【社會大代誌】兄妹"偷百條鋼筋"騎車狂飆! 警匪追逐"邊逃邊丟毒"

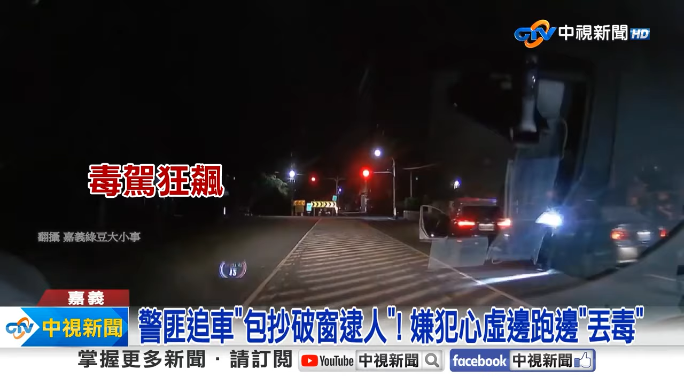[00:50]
給警察追還沿路丟了83包毒咖啡甚至丟棄隨身包被